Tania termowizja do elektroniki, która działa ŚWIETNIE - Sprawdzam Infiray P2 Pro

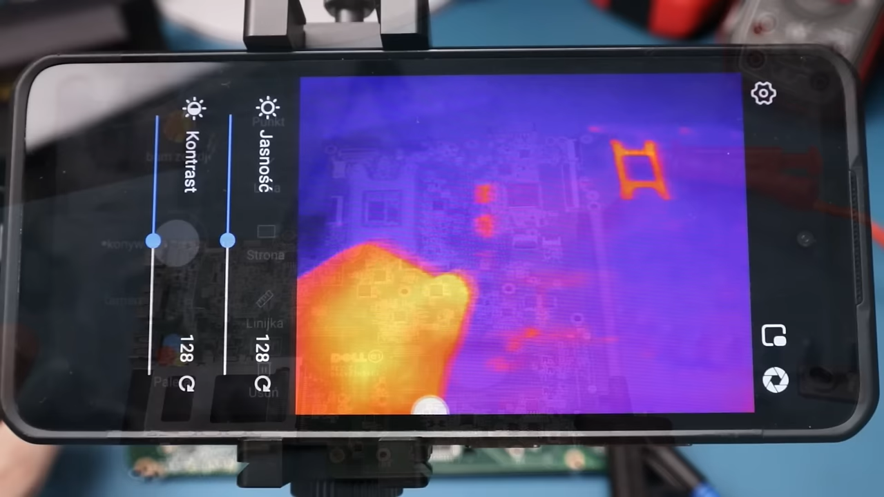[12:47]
Zobaczymy najpierw, jak to wygląda bez soczewki makro. Ustawię płytę w takiej odległości, żeby mieściła się na całym ekranie.
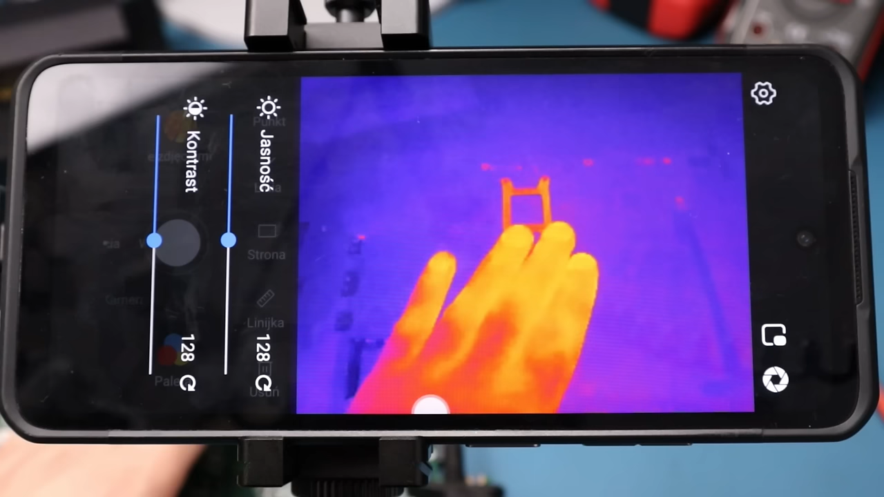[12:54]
No i zauważcie, że tutaj dalej są niewielkie problemy z tym kontrastem. Fajnie byłoby, gdyby to było tak, nie? Tutaj są odbicia od metali. No to trzeba zwrócać uwagę. Spróbujmy sobie ustawić ten kontrast w tym momencie, żeby to lepiej wyglądało. Dajmy tak i odrobinkę jasność.
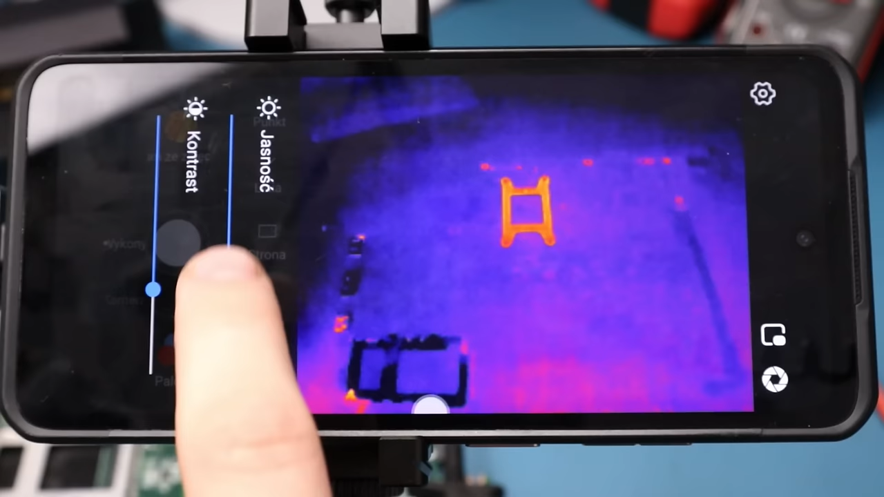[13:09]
Kamerka jest w odległości 30 cm od płyty. Bez soczewki makro, przypominam. Włączam zasilacz i włączam zasilanie płyty. O, coś tam widać już. Ładnie. Tutaj grzeje się płyta na spodzie. Tu widzimy jakiś malutki elemencik. Tutaj.
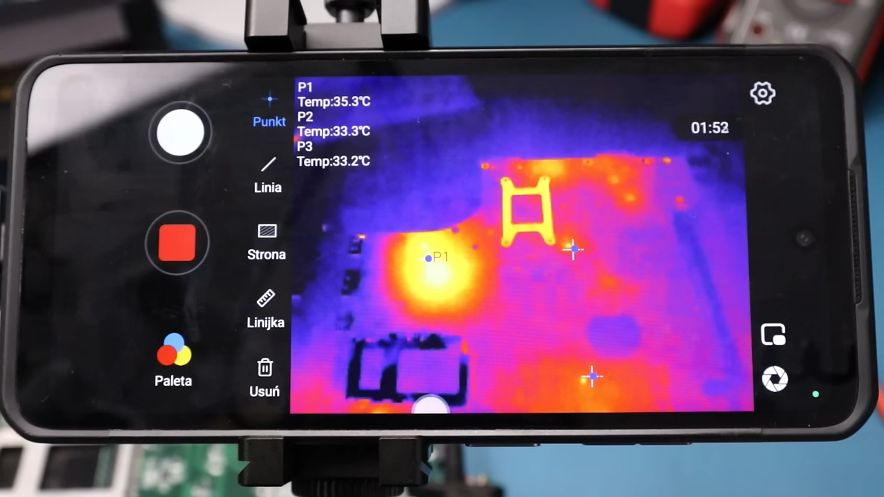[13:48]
A tutaj widzimy całą sekcję, która się też podgrzewa. Sprawdźmy sobie temperatury. Tu jest 30 parę stopni. Podejrzewam, że w tym pomieszczeniu mam też koło 30, bo dzisiaj jest naprawdę bardzo gorąco. Także myślę, że jest nieźle. Wyłączam zasilanie. Ładnie wszystko pogasło. Włączam jeszcze raz. No i ładnie. Widać jak odpala.
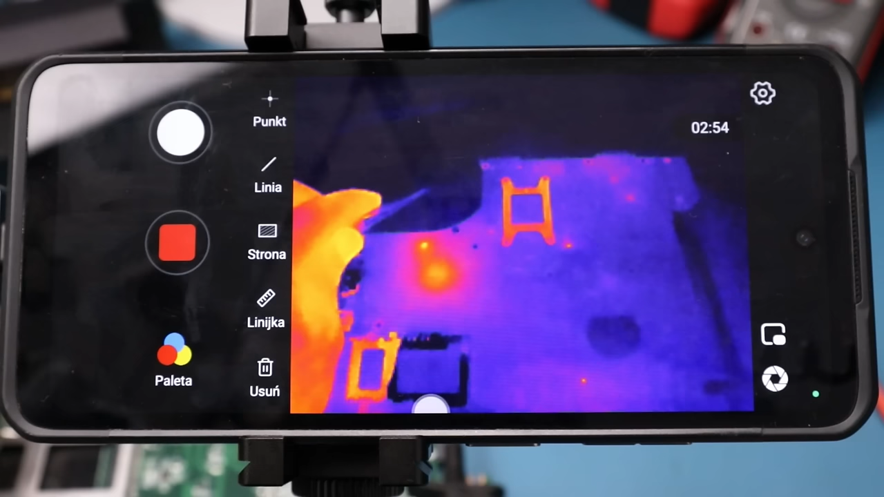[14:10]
Nie ma problemu. Spróbujmy jeszcze z tym kontrastem coś porobić. Uda się. O, no teraz jest lepiej.
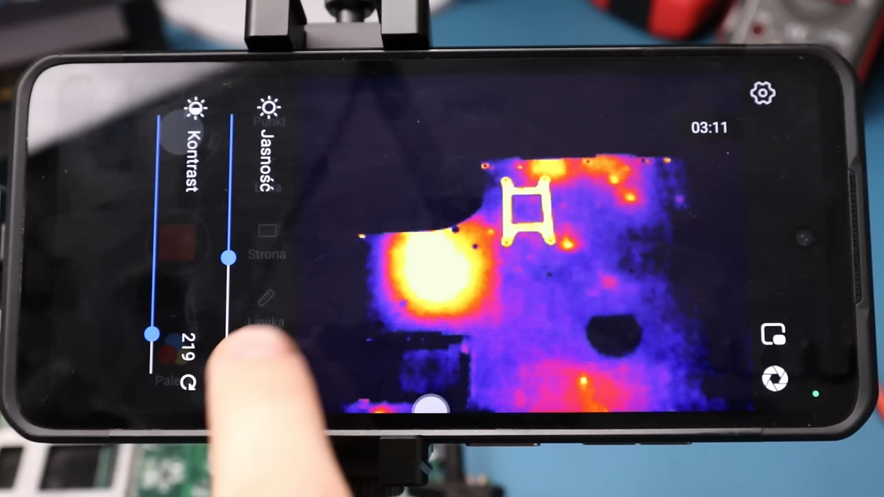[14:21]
Teraz jest dużo lepiej. Czyli da się tutaj coś ustawić jeszcze, żeby poprawić tą diagnostykę.
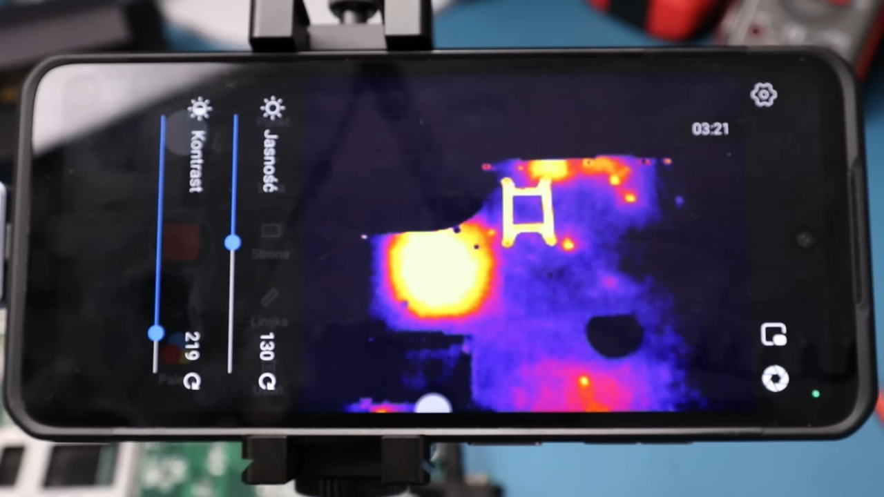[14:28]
To teraz zdejmę telefon, założę soczewkę makro i zobaczymy jak to z bliska wygląda.
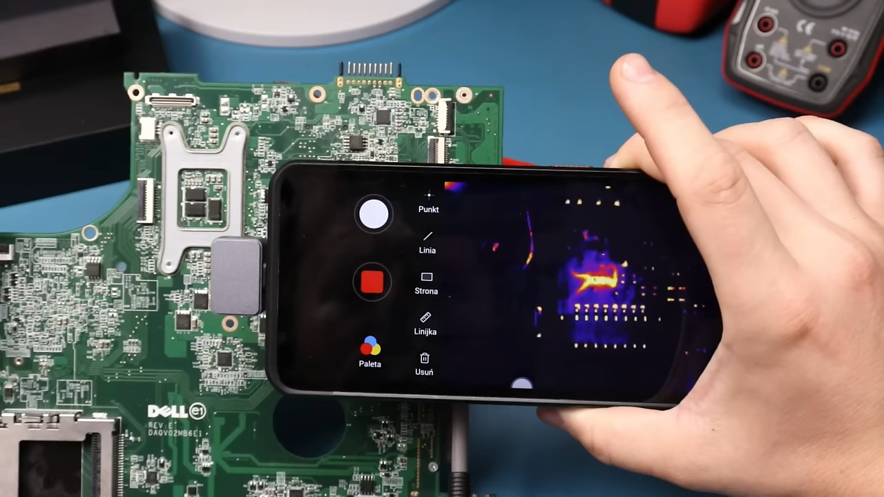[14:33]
Tu mamy jakiś element razem ze ścieżkami. Może do tego pomiaru przewrócę ten kontrast. Z racji tego, że ta soczewka ma również jedną odległość ostrzenia, która wynosi jakieś 4-5 cm.
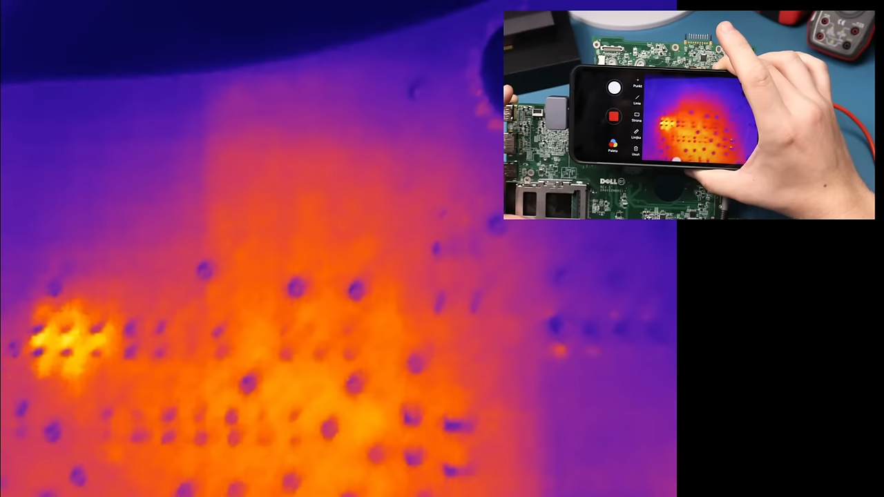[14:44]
Muszę być dość blisko płyty. Ale po odpowiednim zbliżeniu się widać dokładnie, który element się grzeje.
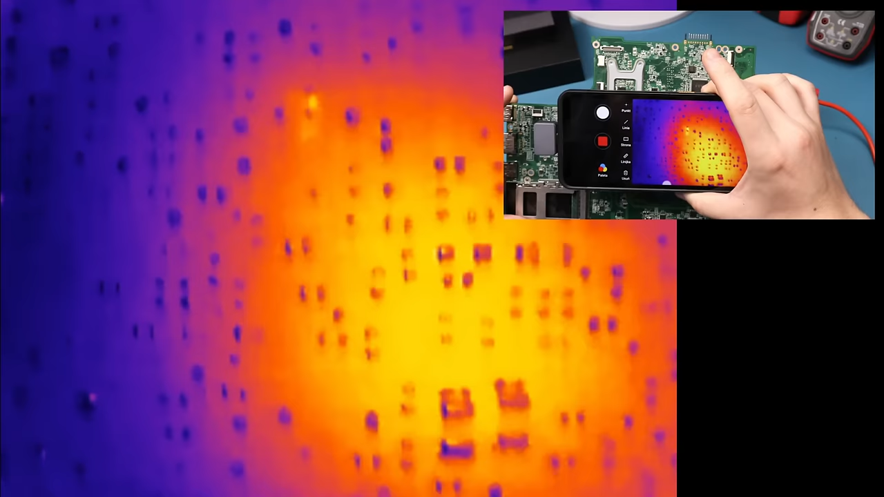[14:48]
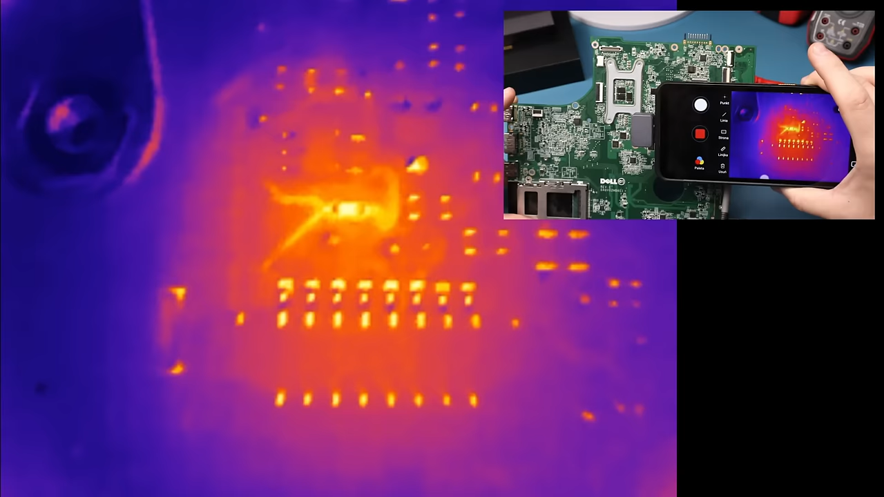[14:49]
Tu jest jakiś element razem ze ścieżkami. Ładnie się grzeje.
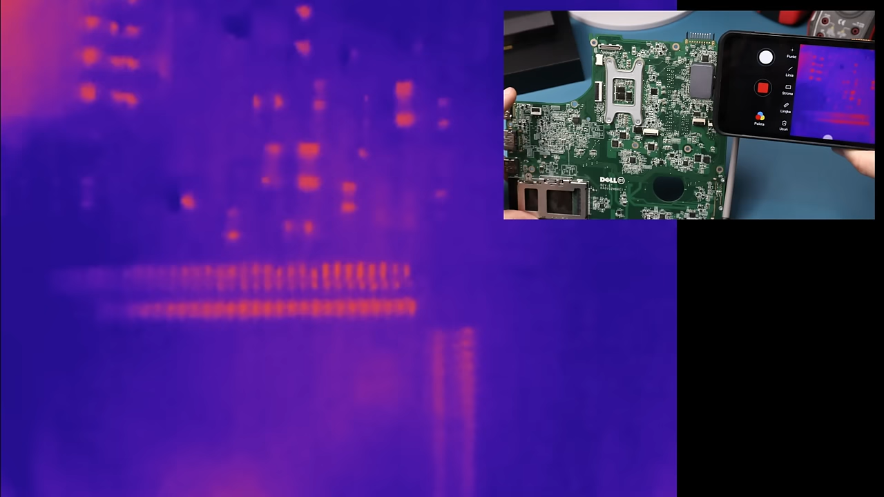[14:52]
Zobaczmy KBC. Myślę, że jest podobnie jak w kamerach T2L i T2S.
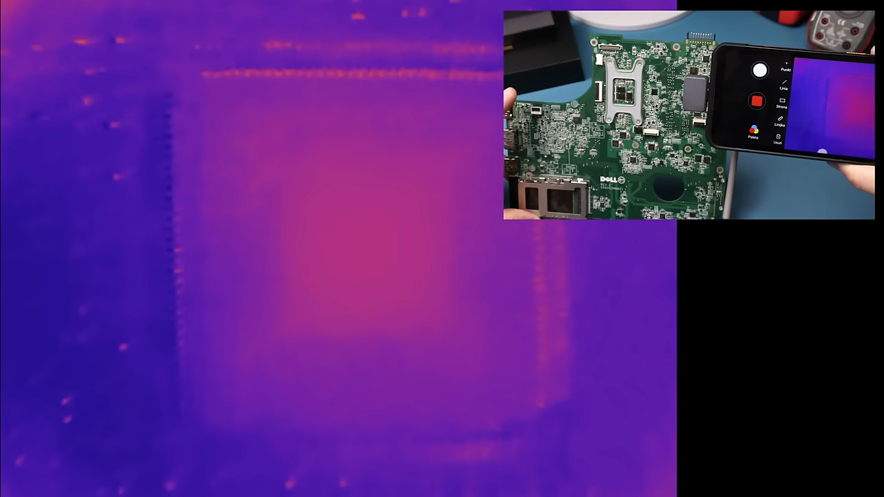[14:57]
Nam też tak to wyglądało. Dość mało kontrastowo.
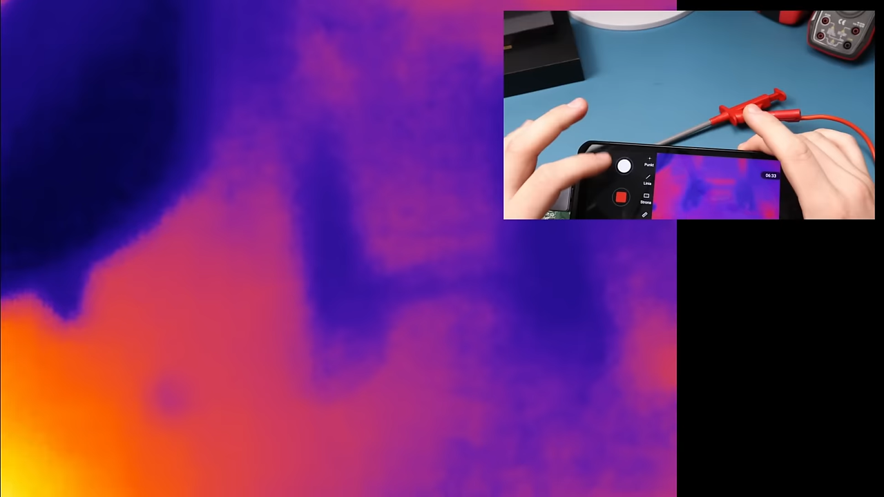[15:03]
Łączymy sobie jeszcze pomiar temperatury.
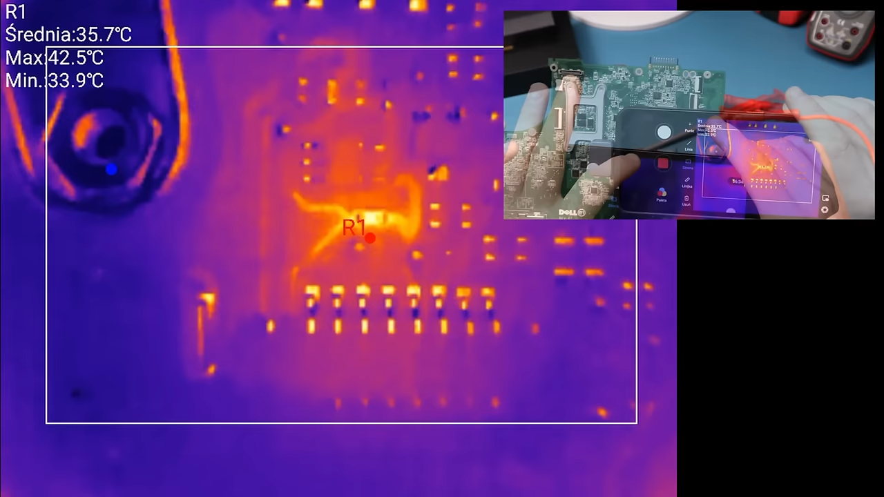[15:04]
On screen: max 42.5°C, min 33.9°C
42 stopnie.
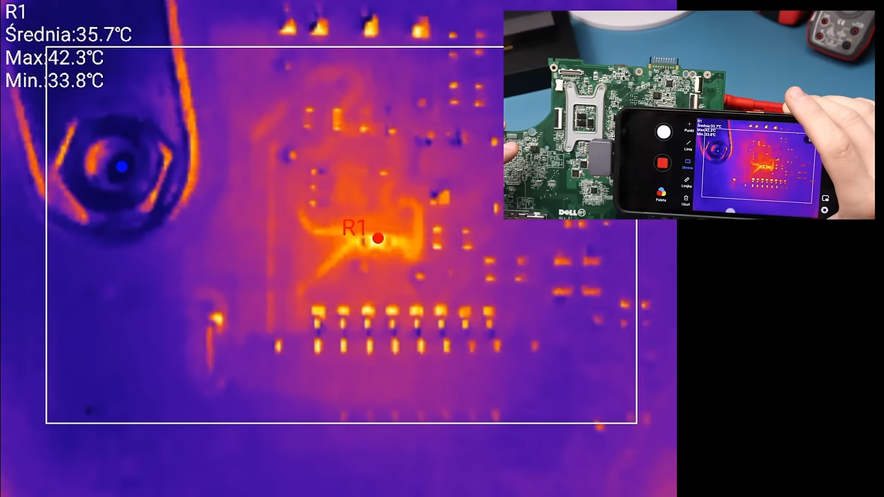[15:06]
On screen: max 42.3°C, min 33.8°C
Minimalna 33. Więc mamy 10 stopni różnicy.
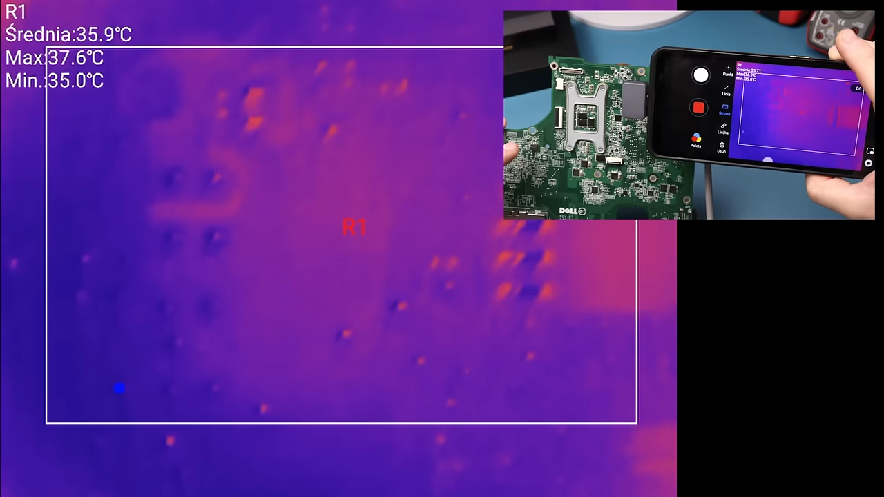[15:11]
On screen: max 37.6°C, min 35.0°C
KBC. Znalazło. Zobaczcie. Minimalna 34. 4 maksymalna 35,8.
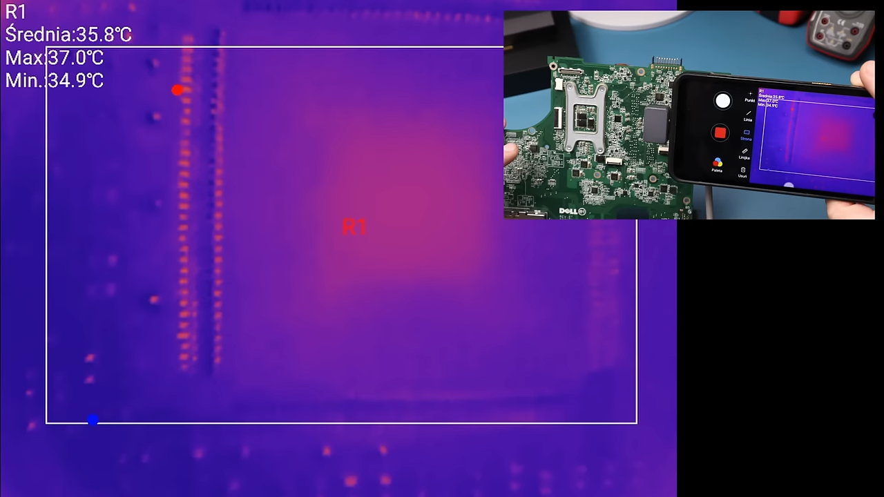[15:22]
On screen: max 37.0°C, min 34.9°C
To jest tylko kilka stopni różnicy.
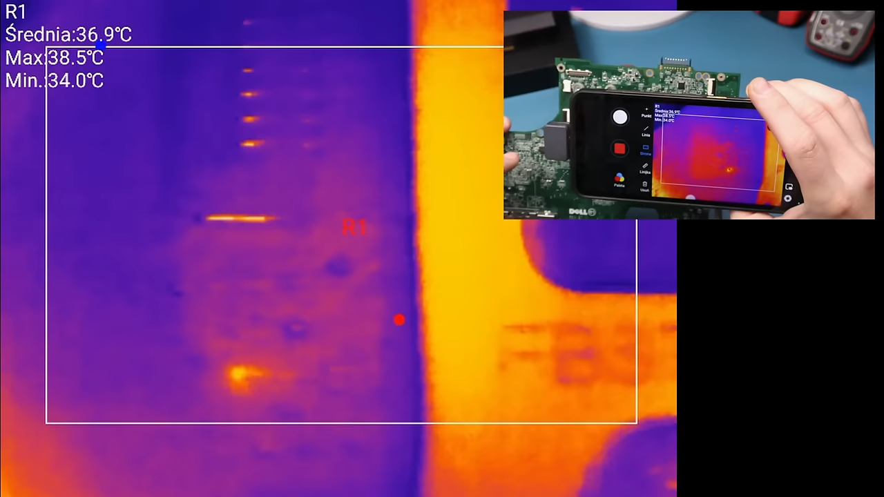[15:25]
On screen: max 38.5°C, min 34.0°C
Tutaj mamy coś malutkiego. Proszę bardzo. No ładnie to wygląda. Nie powiem.
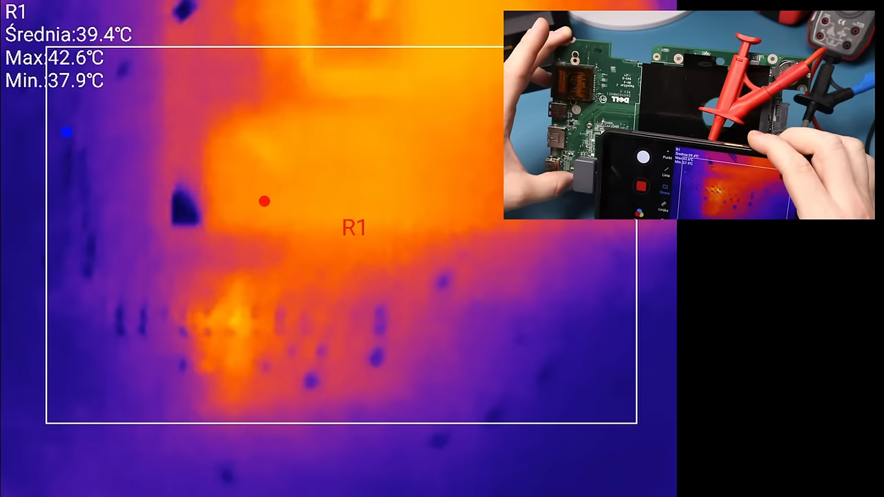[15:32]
On screen: max 42.6°C, min 37.9°C
Tutaj jakiś element przy mostku. Zobaczcie. ładnie. Ładnie nawet ze ścieżkami.